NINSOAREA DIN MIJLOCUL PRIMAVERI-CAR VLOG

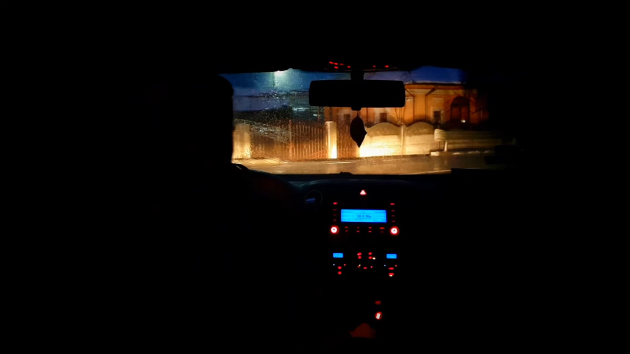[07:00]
Hai, frate, treceți! A, semnaliză ăsta, mă, dar nu văd eu secior. Ori semnaliză când a ajuns, că așa se așa fac ei de obicei. Așa, ori... nu văzu eu, știi? Că avea becuri și are alea. Și îi clipește dacă semnalizarea aia. Deci că clipește. Ca omul, frate, nici nu vezi când o face.